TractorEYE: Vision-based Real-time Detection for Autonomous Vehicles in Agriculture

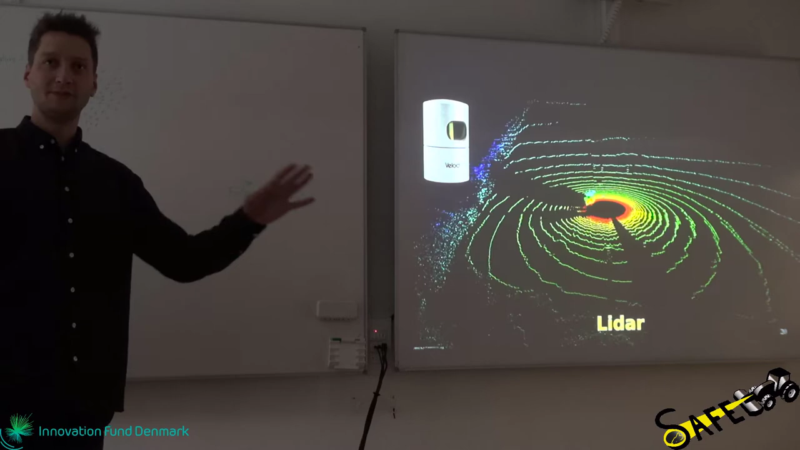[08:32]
And basically this is able to constantly map the whole environment with 700,000 points a second. So it's quite an incredible sensor. Also a very expensive one. And then we have GPS and IMU.
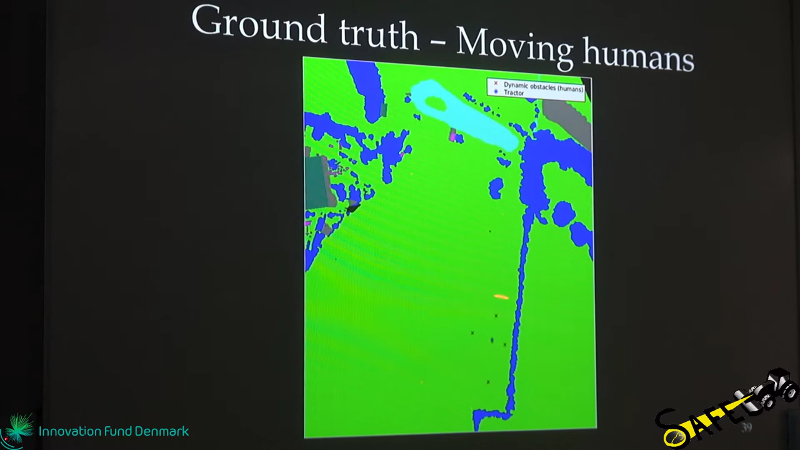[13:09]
So that's how we ended up having these GPS positions in our map.
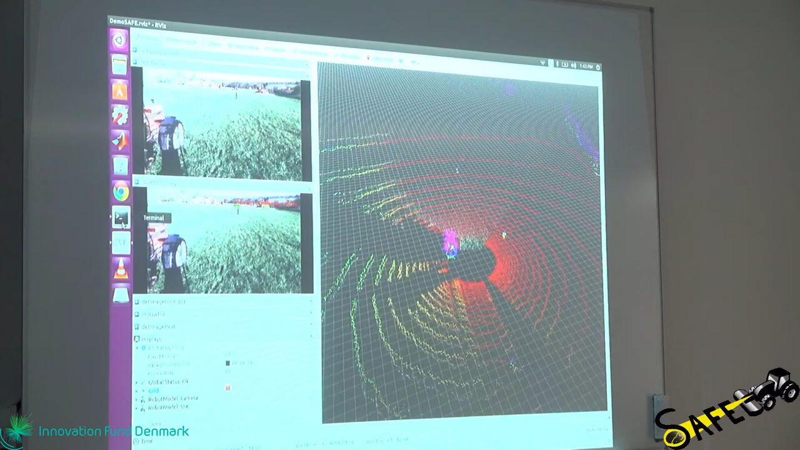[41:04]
So, this is the, what we see in the track tire, the output of the track tire. So, we have the middle line, and we have the RGB camera, and we are also detecting various things,
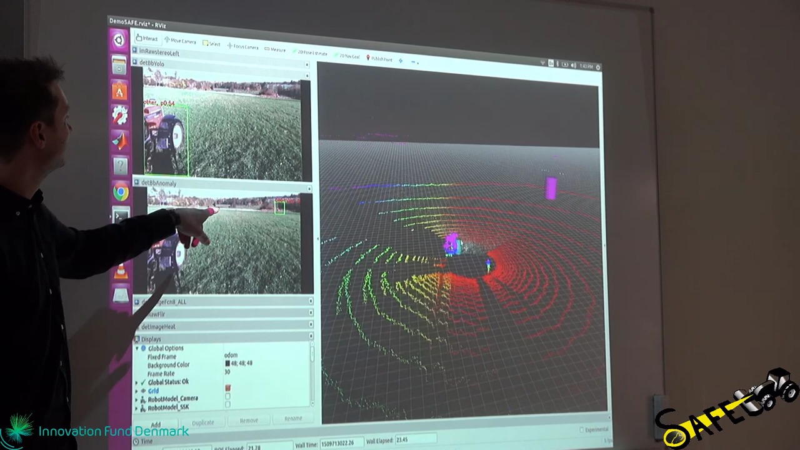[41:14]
and we, this is the Deep Anomaly algorithm, and this is YOLO represented up here. And we are also able to represent some, these local maps. So, this represents what the, what different algorithms see from a, from a top view. So, I can see, this is for the Deep Anomaly. So, places where there are humans, it would say there is something, occupying this space.
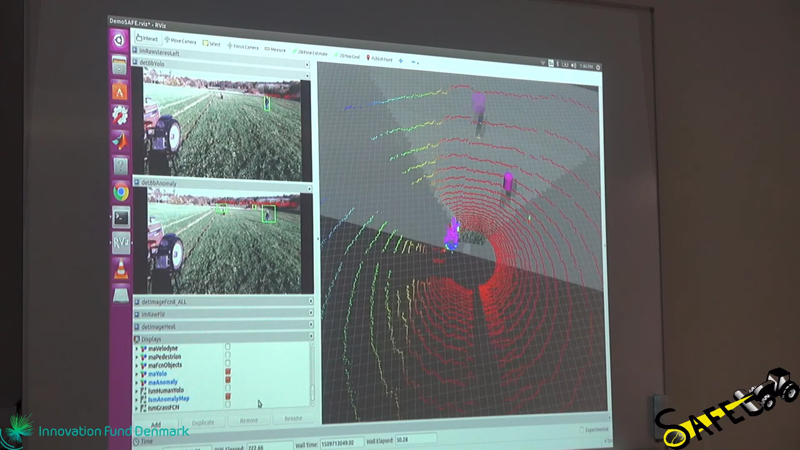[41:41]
And you can also do it for, for grass. And, you can also show this. No.
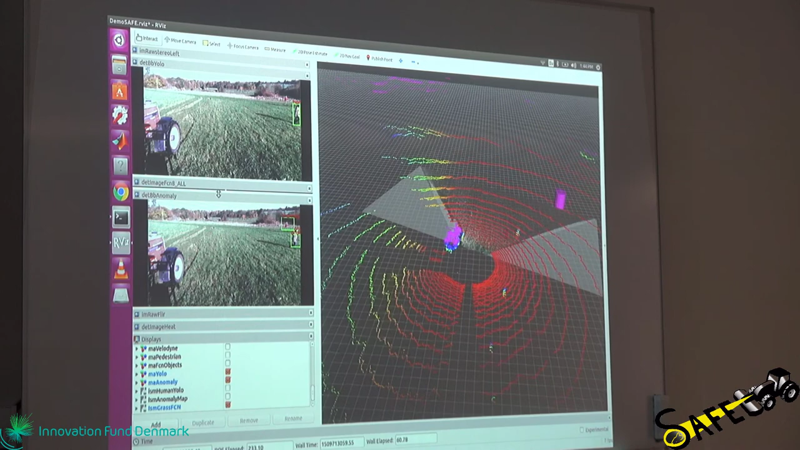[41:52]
So, this also represents, so this, for example, for, for the grass case.